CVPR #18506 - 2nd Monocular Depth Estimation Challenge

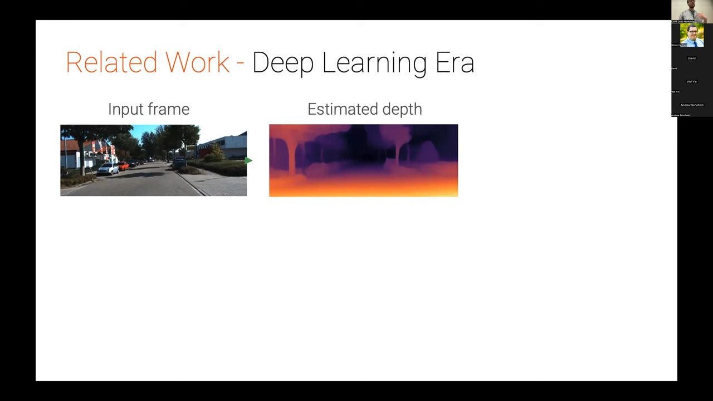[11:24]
And what we'd like to be able to do is predict some depth that looks like our supervised ground truth. So this is a kind of a standard supervised paradigm. We have some supervised data, we train our model, let's say, for example, some kind of UNet-like structure so that we can estimate this continuous value for each pixel, and we just put a squared error on that and train that model. So assuming we have enough data, this is actually, you know,
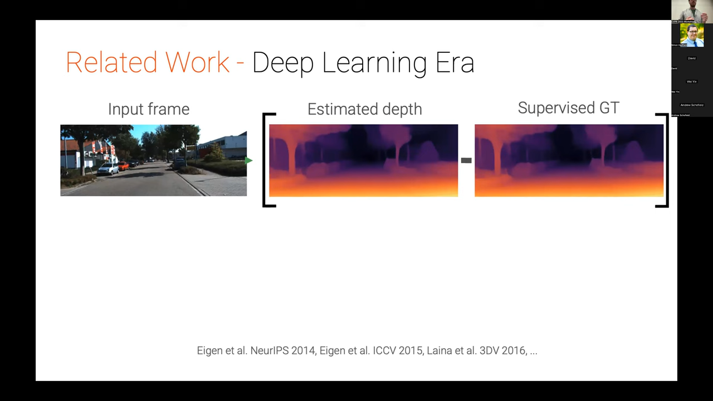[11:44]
a pretty reasonable thing to do, and you can get quite far by just doing that alone. And there's been amazing work in this space.
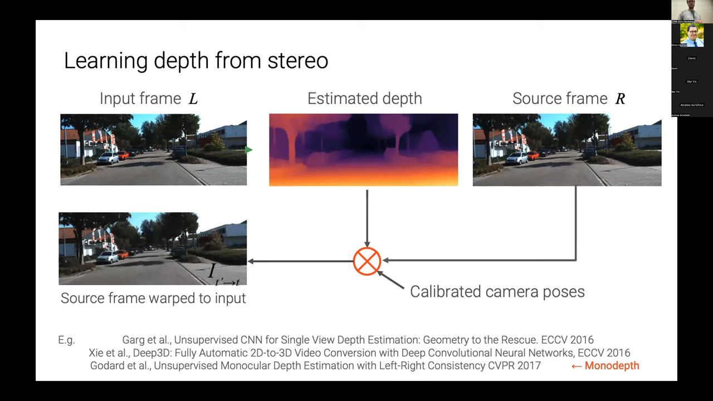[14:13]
And so the trick here is to just view this as an image synthesis problem during training time. So the idea is that if I took that input image in the top left, if I had the correct depth, I should be able to then generate scene from different viewpoints. And so in a sense, basically what I can do is I can synthesize one of the other viewpoints from the input image and the estimated depth. And as long as I'm able to correctly estimate the depth, basically I should be able to reconstruct that image under the assumption that,
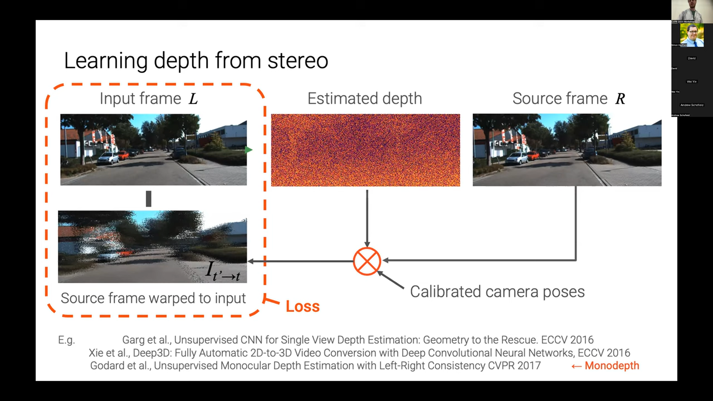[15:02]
And so we turn this depth estimation problem into an image reconstruction one, or an image synthesis one, if you like, by imposing some specific structure and the sampling process of the image during the reconstruction phase. Okay, so this is cool because actually we don't need supervised data anymore.
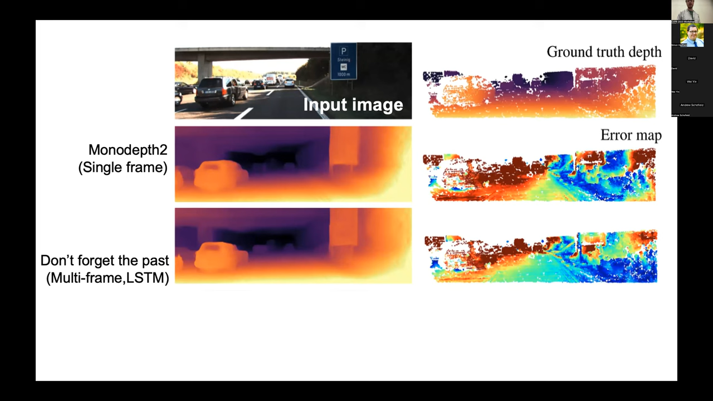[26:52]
We still get an efficient single pass method, a single forward pass, and it does a better job of these kind of traditional LSTM type methods that existed at the time. And so that's what we're seeing on the right here. So this is our approach down the bottom, and you can see that there's more blue pixels in the sense that there's less errors in comparison to some of those other types of approaches.
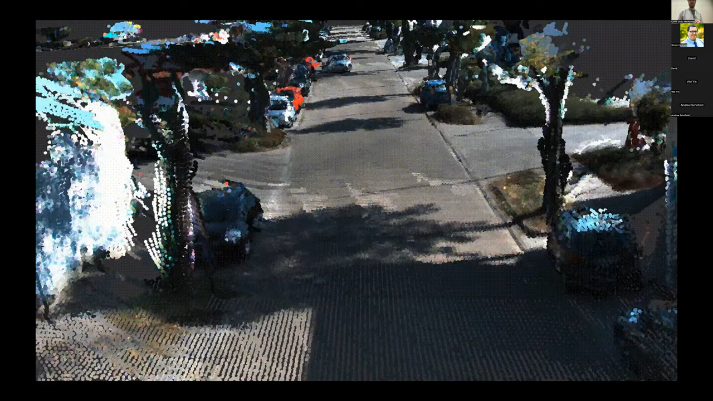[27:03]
Okay, and so this is just a visualization of the fused depths for a sequence from Kitty,
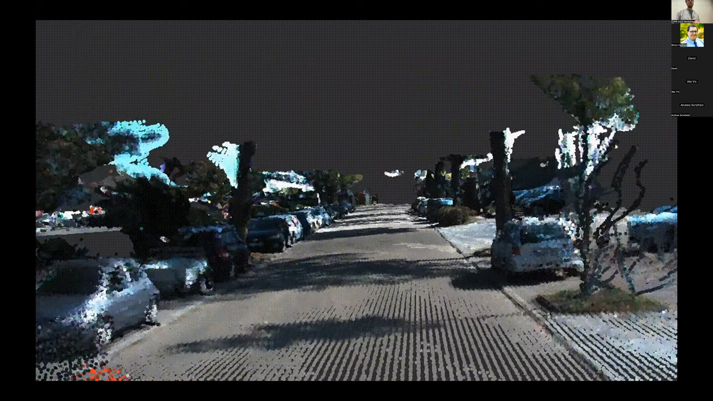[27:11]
and you can see here kind of that it does a pretty reasonable job just through naive fusion of predicting the structure of the scene.
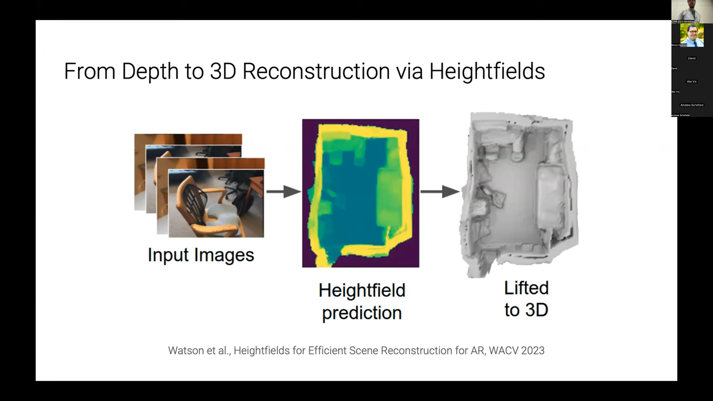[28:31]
So like a table is a good example where that breaks because it has an underside and a top side, but actually a lot of man-made scenarios can be reasonably assumed to have this type of structure, or certainly for types of, let's say, navigation purposes where you just want to walk around things.
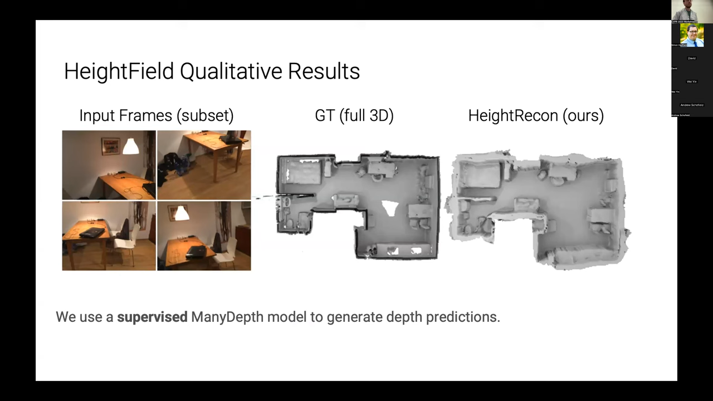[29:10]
And again, just to give you a sense of what that looks like for some scenes here from ScanNet, you've got basically the ground truth in the middle, and then we've got our height, our prediction here on the right. And we can see in this animation what this kind of looks like over time.
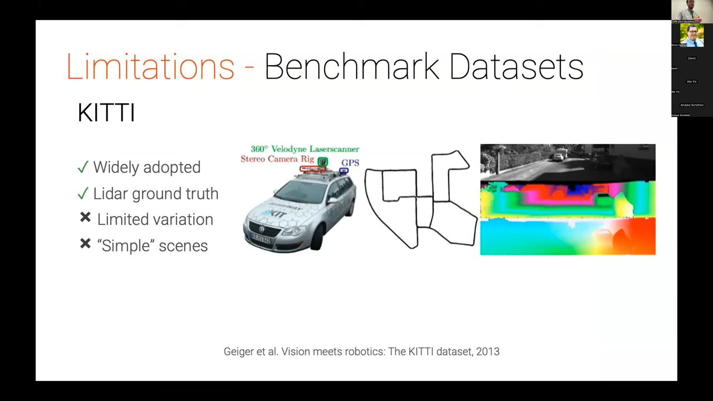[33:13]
We have data sets like Kitty, which are fantastic, and they've served an amazing purpose for what they were able to allow us to achieve. But, you know, they have problems. There's simple scenes, limited variation, and so on.
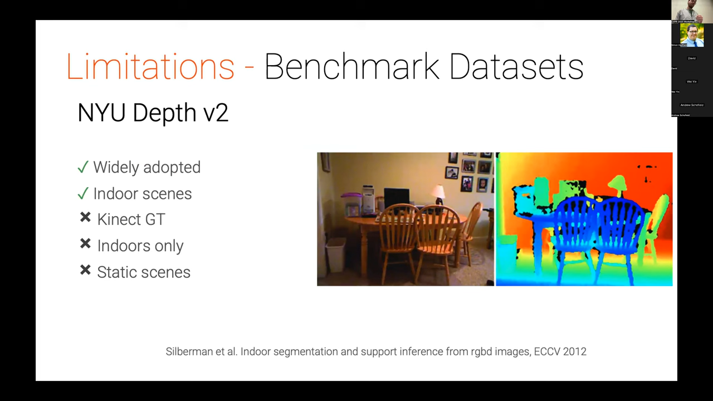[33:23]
There's things like NYU Depth V2, which is great because it's indoors. But again, you know, the quality of the depth is not great. The quality of the scenes, the images are not particularly great quality. We've got the data set from the competition here, which is great because the depth is just so such high quality. You've got indoor-outdoor scenes, which is amazing, but also you just have static scenes. So that's just kind of the limitations maybe of some of the acquisition setup that you have.
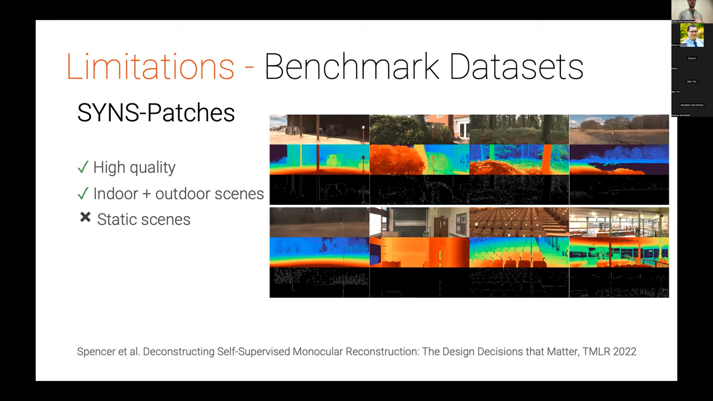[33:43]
So again, this is definitely pushing things in the right direction in terms of quality, but there's just always inherently going to be limitations. There's also data sets like Depth in the Wild.